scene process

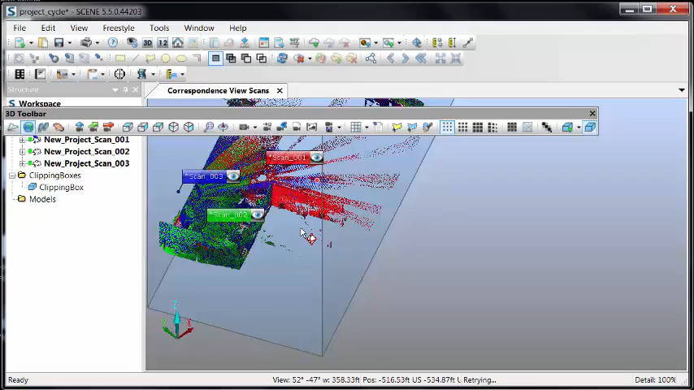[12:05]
So I'm going to make my clipping box kind of thin so that I can go in and look at a section of the data to see how well this matches up.
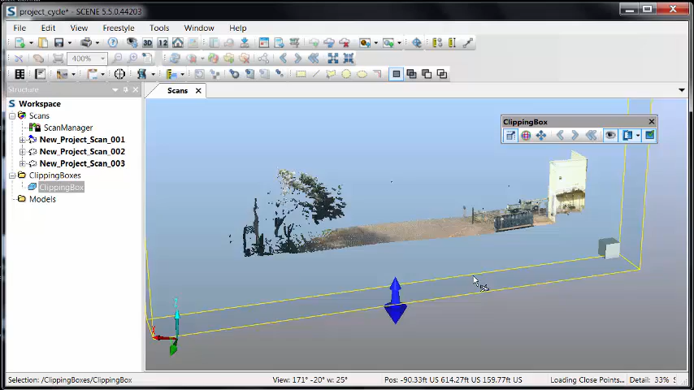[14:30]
using any of the rotation tools, I can adjust the clipping
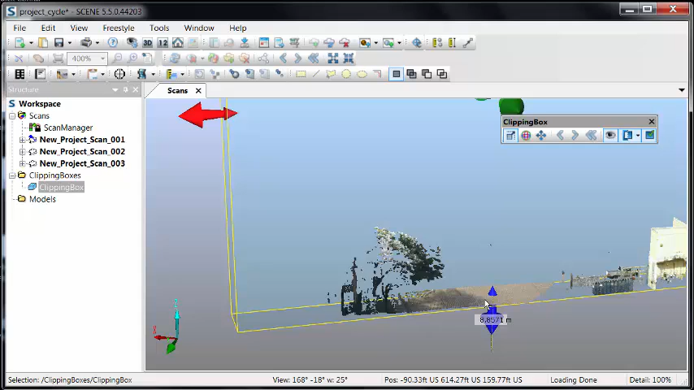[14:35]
box to cut out as much as I want to see or don't want to see. In this case, I'll go to the base of the trunk of the trees because I want to cut the trees out. So what we can do is in the tools, we can select a point cloud polygon and
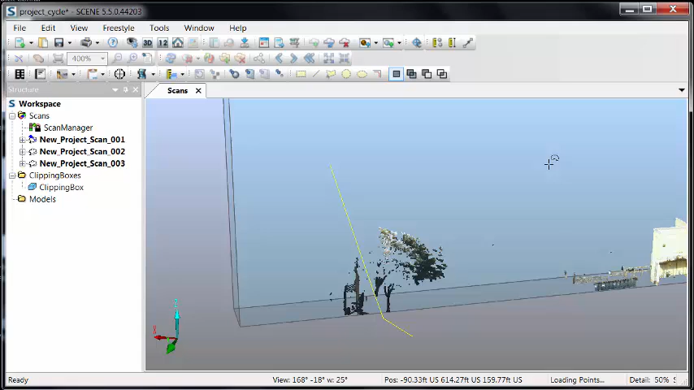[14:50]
window around the data that we want to get rid of. Double click to close. Clicking outside of the clipping box, we can right click and say delete.
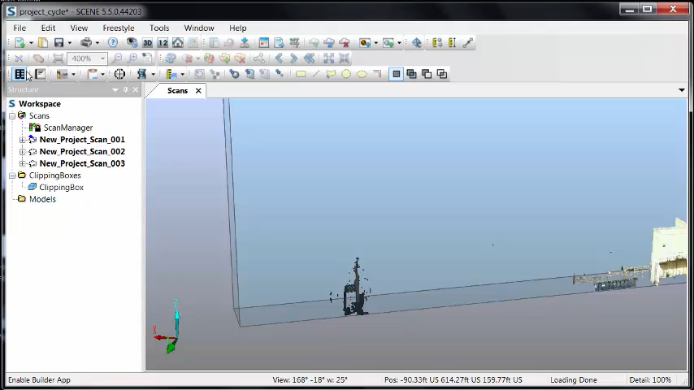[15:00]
So that data is now removed. Along the same lines with our clipping box isolating just what we want to see, we could highlight an area to be exported.
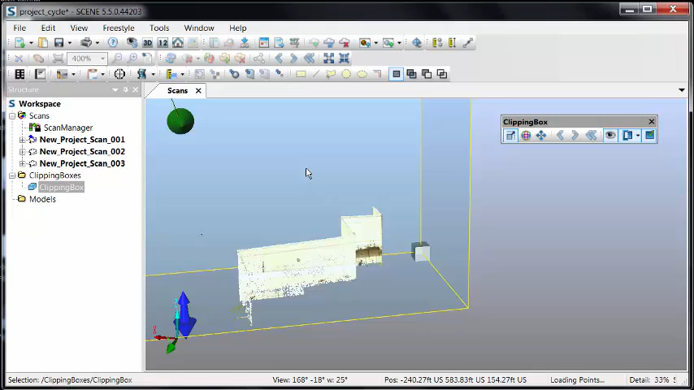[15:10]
So if I want this entire building section here, I repeat the same thing, adjust my clipping box.
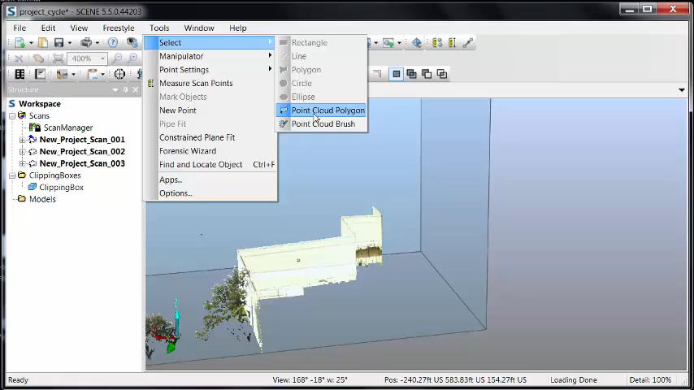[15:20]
And then from the tools menu, I can do the point cloud polygon selection, window around the area, and then right click telling it to export the 3D selection.
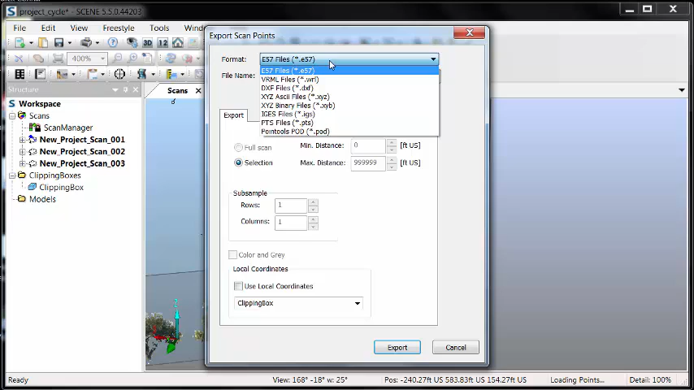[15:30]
Now only what I selected is what will be exported. I can go in various formats, including PTS and E57,
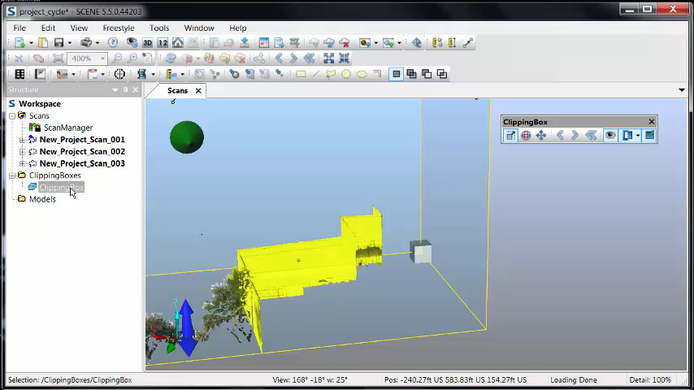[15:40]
depending on what the project or what the program I'm using goes to.
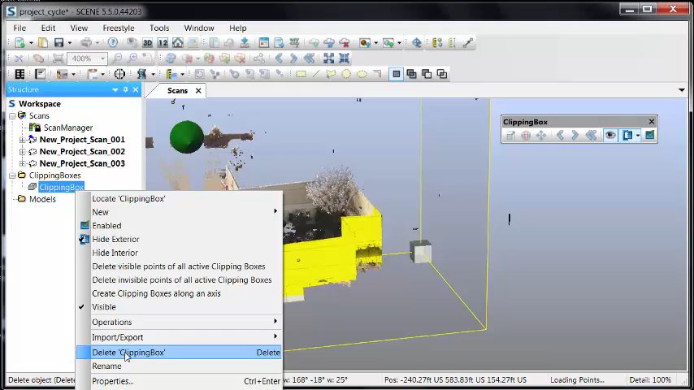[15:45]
I'll delete my clipping box because I really no longer need it here.
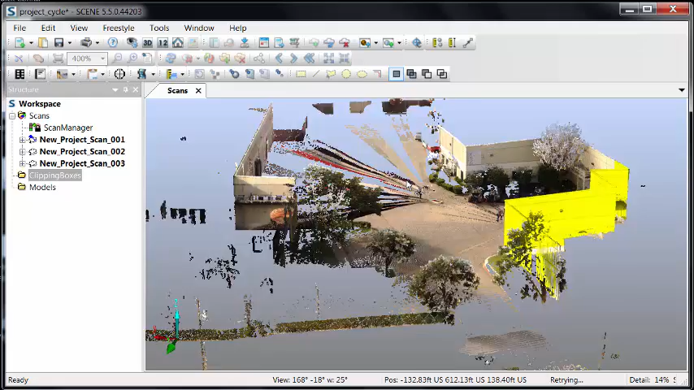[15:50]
And like I did with the clipping box area, I could now use that same selection function
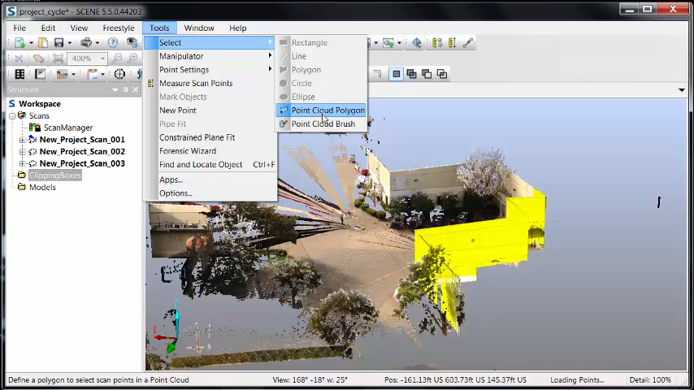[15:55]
to window around all of the data and simply do that same right click export and do the 3D selection. Picking the format again, that is recognized by the program I'm using.